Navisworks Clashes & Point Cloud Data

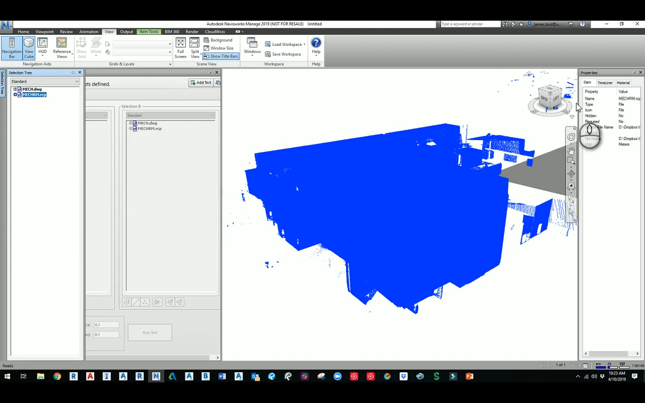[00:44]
So I'll go to selection tree, and then I'll pick this RCP that I have, this file. So it's showing the full RCP over here in the properties box, but if I just select a portion of it, it says that it's a voxel, and so basically, it basically takes the whole point cloud and kind of separates it out into these little segments that it's going to use for clash detection, so that way it's not clashing against certain portions of it. From there, what we can do, all right, so what else you're going to do is you're going to append, you're going to bring in another drawing that you want to check a clash with.
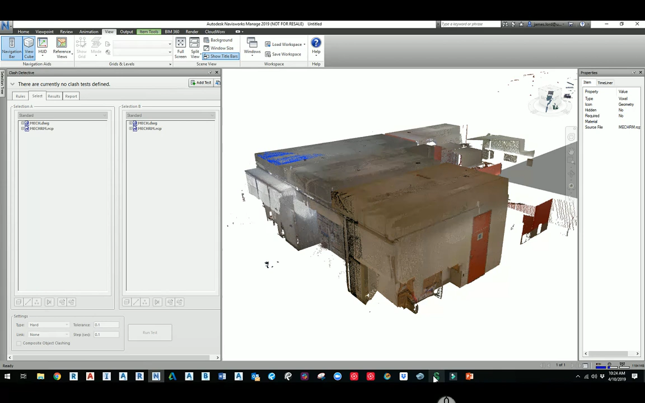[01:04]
So I have this other one called Mechanical 2.
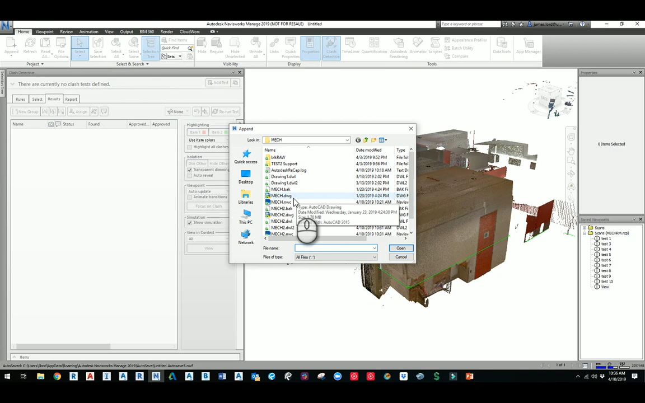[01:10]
This one has a bunch of polylines and it has some 3D solids in here. That's what we're going to clash against. I'm going to click on the Add Test button at the top, and I'm going to say Add Test, and then on the left side I'll say let's do the mechanical room that has the solids and the polyline to select it, and then I'll do the mechanical room at the point cloud. And if you expand it, you can see it already has the voxels already created, so those are automatic.
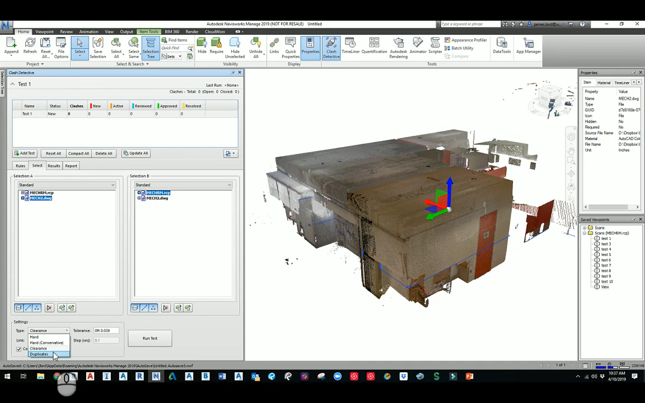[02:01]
Once we're using a point cloud, we definitely want to check it against the points. We also want to change the type to be clearance, and then we're going to put it down to around, let's say, 0.04, which would probably be a good one. And I'll say Add Test, I'll run through it real quick, and then it'll give me a result for my clashes. So then I can walk through each of the clashes and figure out if this is a real hard clash or not.